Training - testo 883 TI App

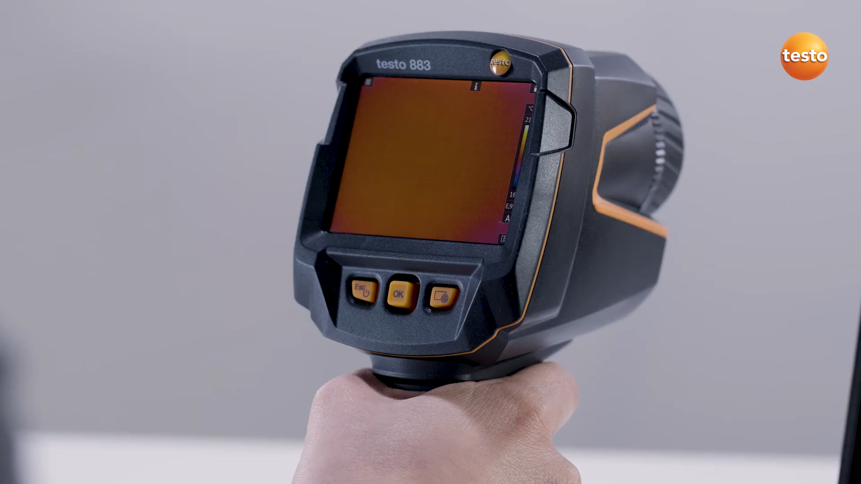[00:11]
First of all, we activate the WLAN hotspot in the imager. I have the Testo 883 here, but it works in a similar way with other models. Firstly, open the menu.
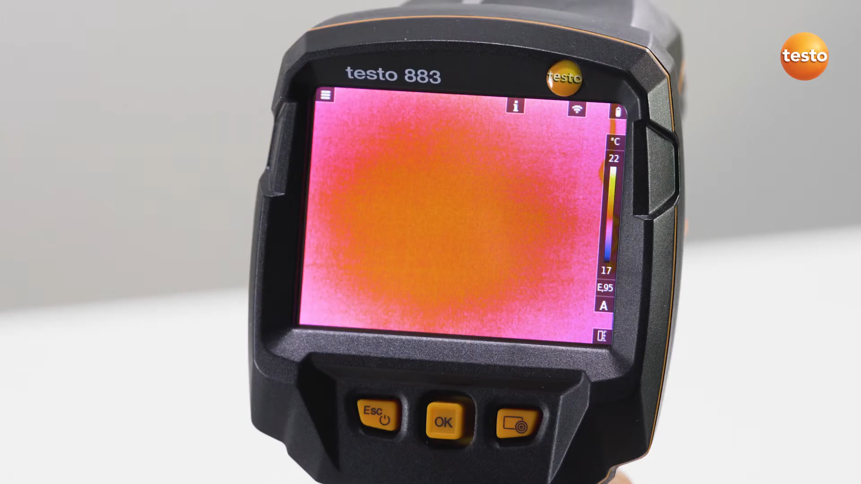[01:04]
Once your mobile N device is successfully connected, you'll see this, among other things, by the WLAN symbol in the imager's display.
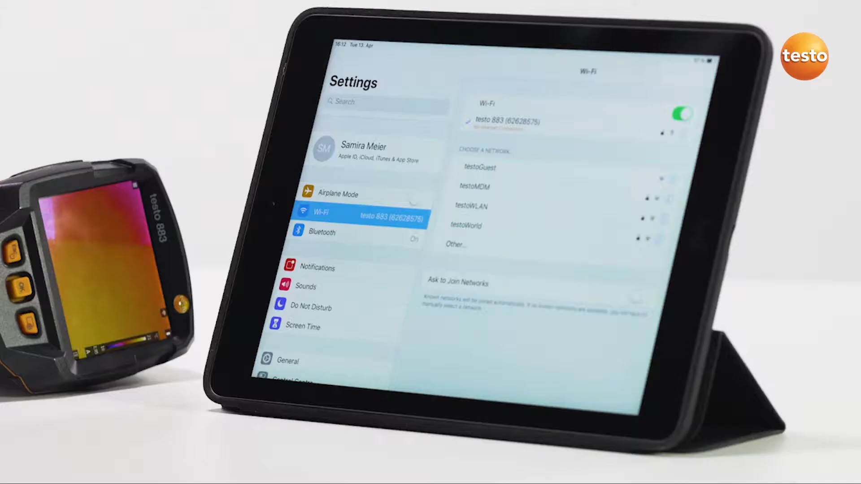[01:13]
Now open the app.
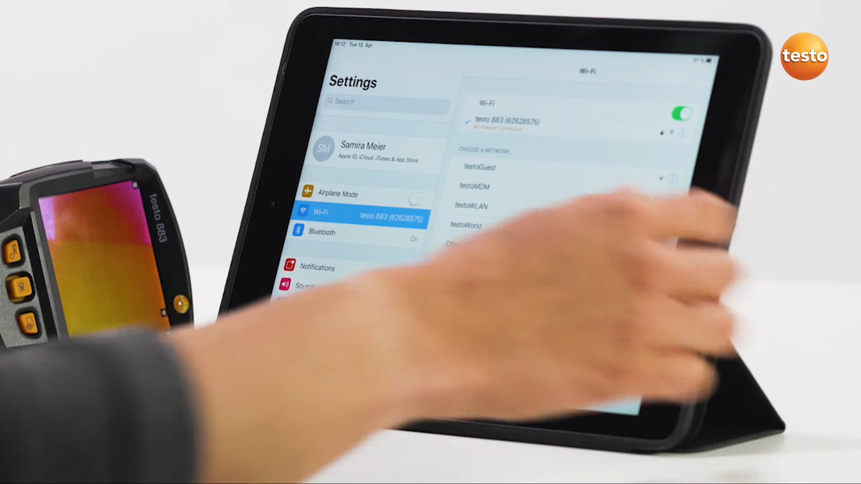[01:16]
The name of the connected thermal imager is displayed on the top left in Remote Control and Live Stream mode.
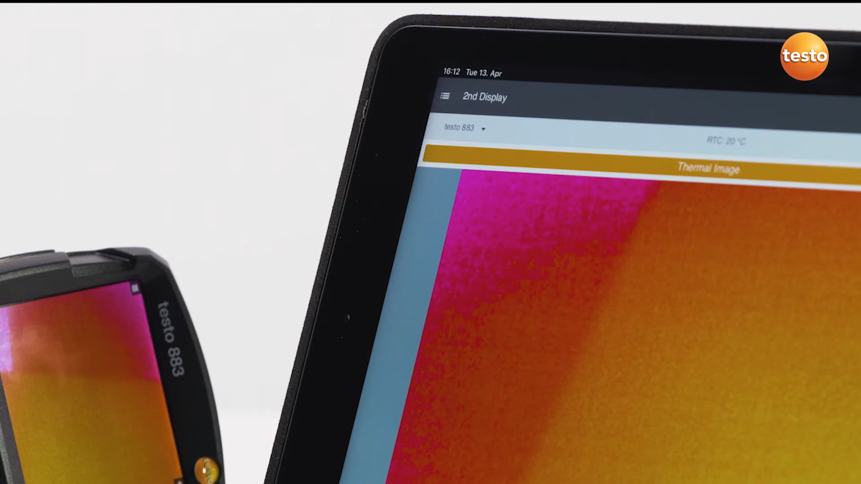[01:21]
Now we come to the three most important functions.
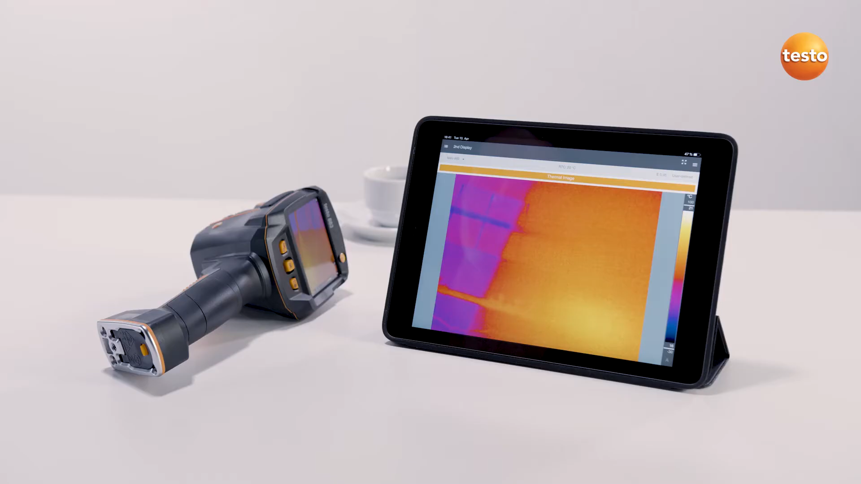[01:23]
Firstly, the second display. This means everything the imager sees, you also see in the smartphone or tablet. This allows another person to conveniently follow the measurement. Secondly, using the remote function, you can operate all of the imager's functions by app, thus controlling it remotely.
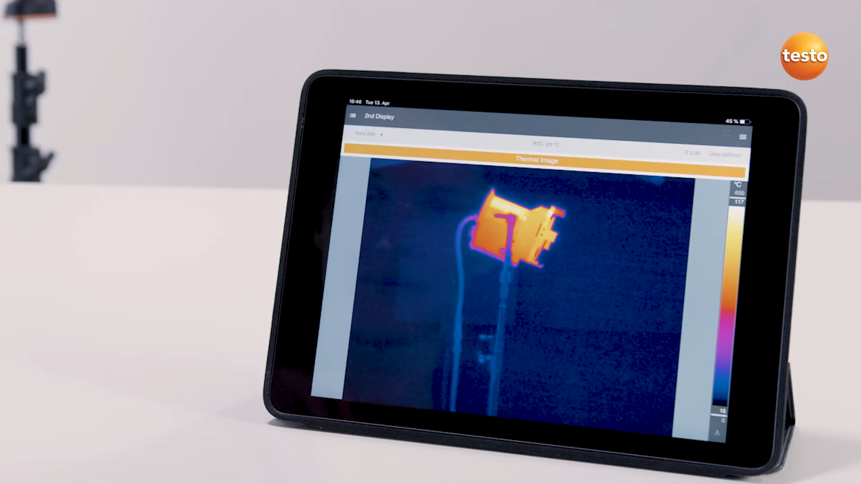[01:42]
Any images which you record from the app are saved on the mobile and device in this mode.
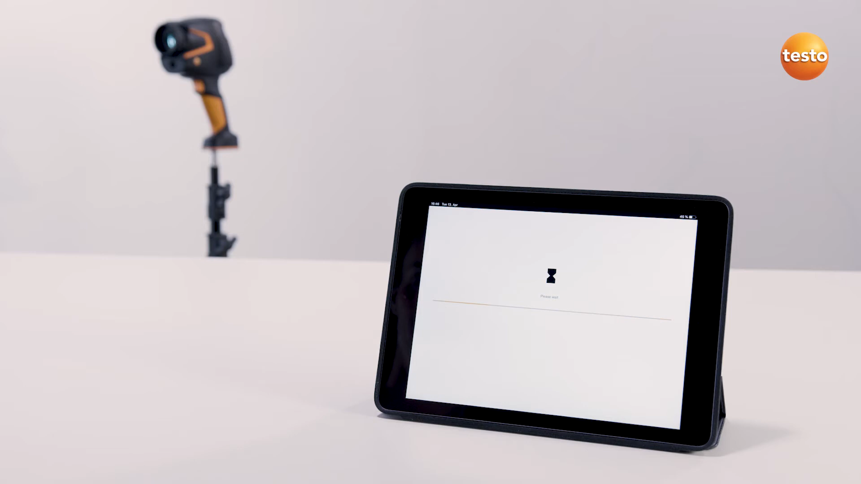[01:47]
And thirdly, the gallery.
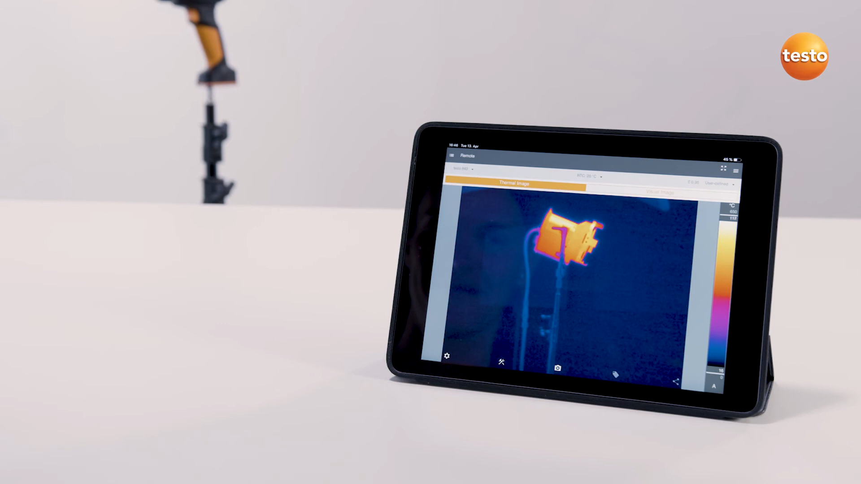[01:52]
Here you can import the images saved in the thermal imager into the gallery, process and export them.
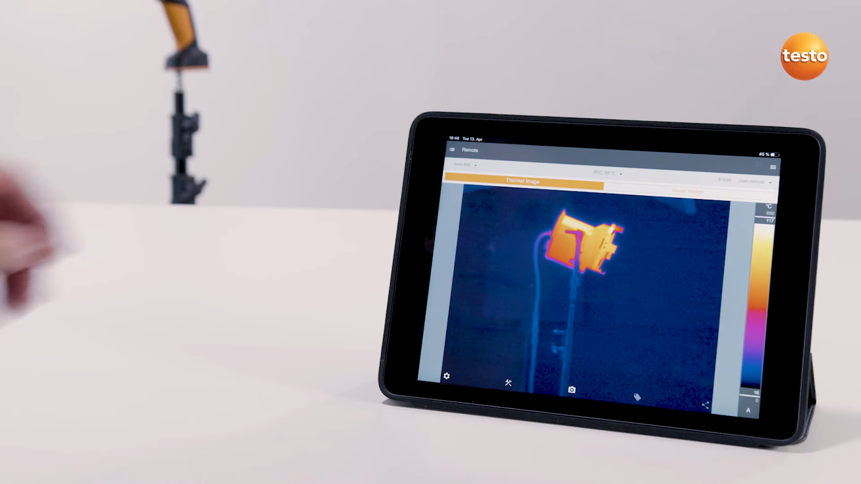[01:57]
Let's take a closer look at the image import. To import images from the imager, you press the button here. Then simply tap on OK in the window. All images are automatically imported.
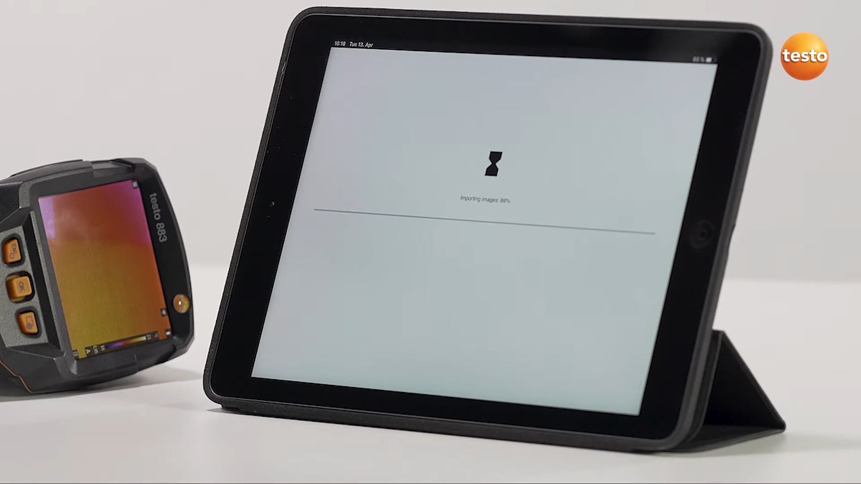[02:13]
In full screen mode, image settings can be altered, measurement functions and comments added, and the data transferred to a report. Now to the measurement functions of the app, and there are many. Simply tap on the measurement function button and select the desired tools.
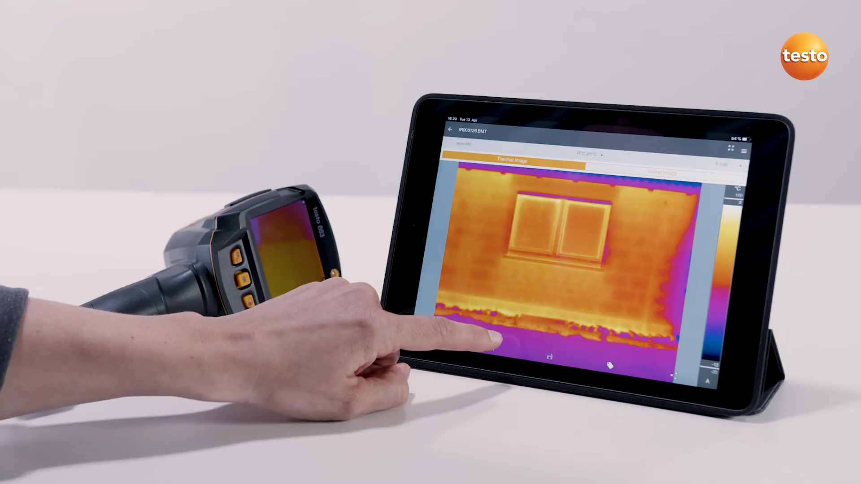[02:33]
For example, you can have hot and cold spots displayed to you. On top of this, you can set new measuring spots or carry out an area measurement in which minimum,
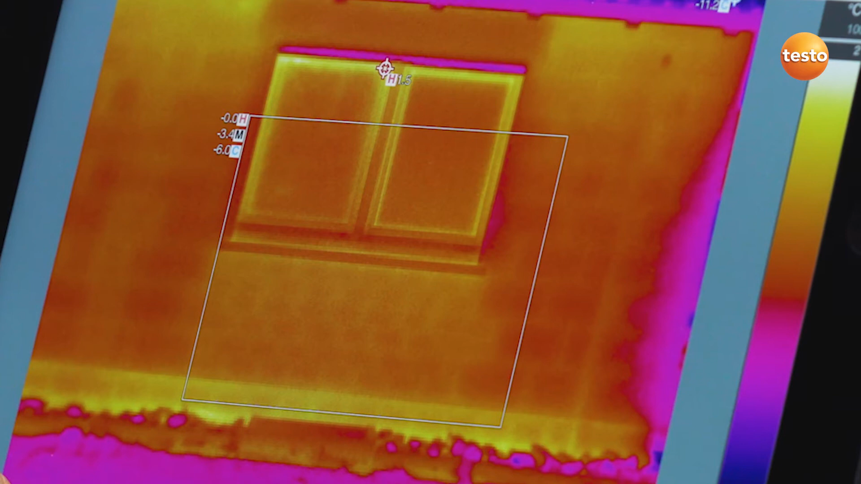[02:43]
maximum and mean temperatures of the area are displayed automatically. When setting a temperature profile, a new tab appears at top right where you can see the profile line's temperature values.
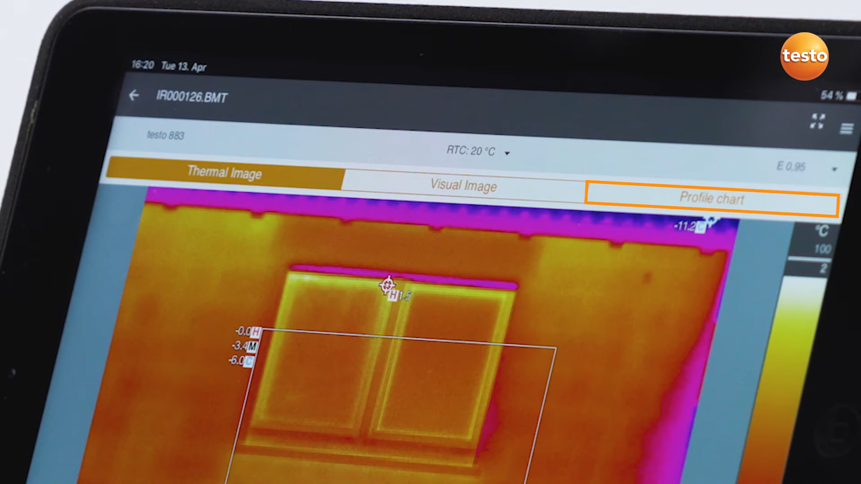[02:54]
You can also have the differential temperature displayed. Apart from hot and cold spot, all tools can be freely positioned anywhere in the thermal image and moved by hand. I'm setting a measuring spot here as an example, and then move it and
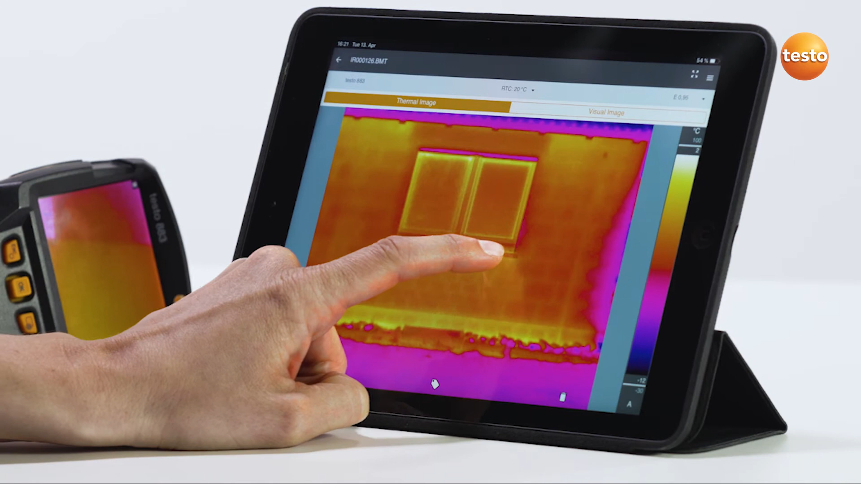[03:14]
have the hot spot displayed.
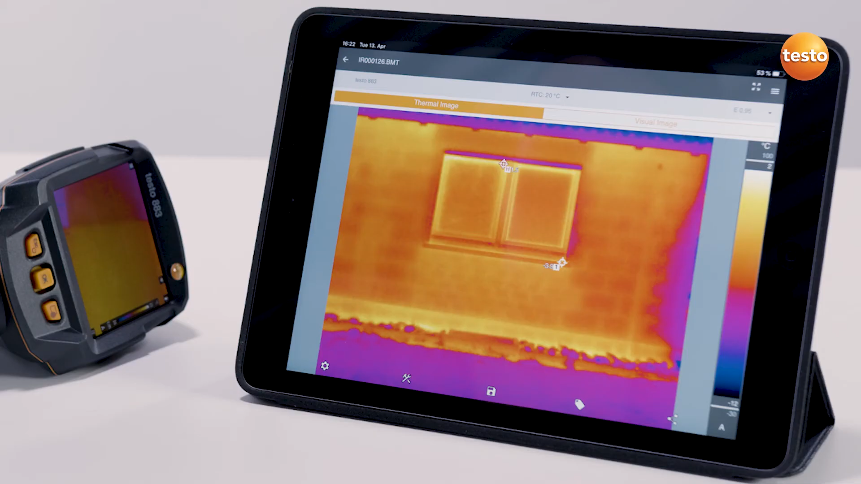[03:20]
Via the comment symbol, you can add a comment on the thermal image or on certain measurement functions.
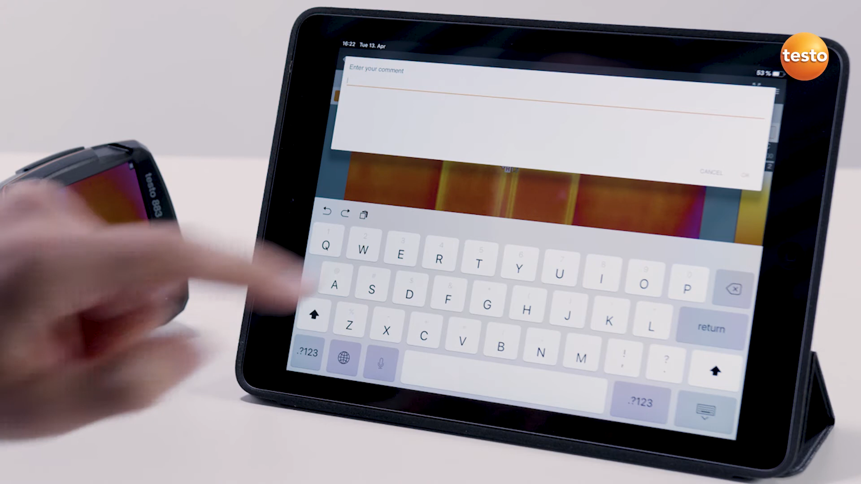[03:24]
I'll do that right now.
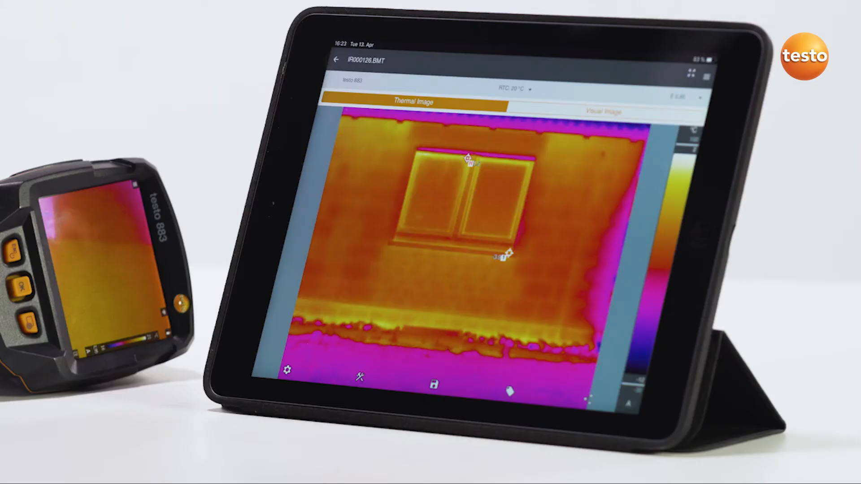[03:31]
And via this symbol here, we save the image with the changes we've made, tap and OK.
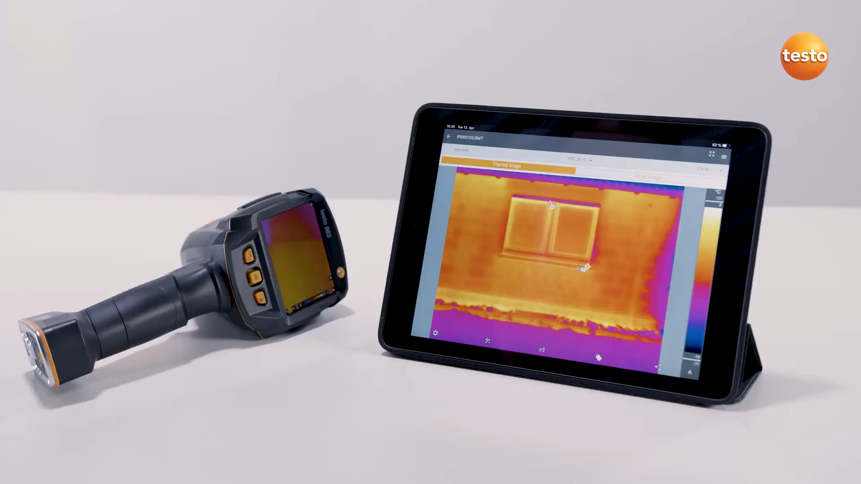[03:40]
But what do we do with the thermal images now? Well, we export them or create a report. To do this, first select the desired images in the full screen view or in the gallery. We are in the gallery right now.